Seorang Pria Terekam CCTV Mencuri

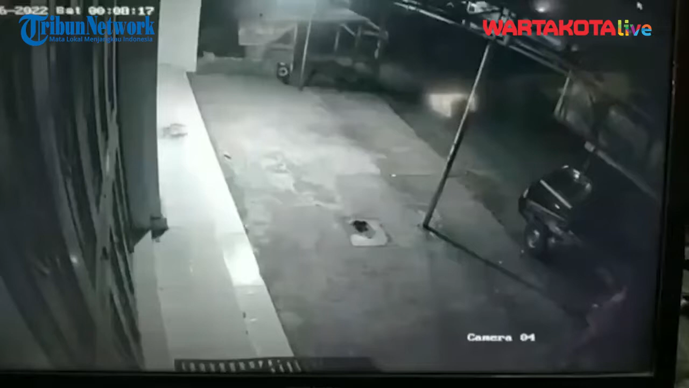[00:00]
Seorang pria terekam kamera CCTV mencuri di salah satu toko Tamiya Cipancuh, Haurgeulis, Indramayu, Jawa Barat, Sabtu 16 Juli 2022. Mobilnya lur, bukan tanah sing kena lur, bu. Tulisannya apa beli jelek, sirah.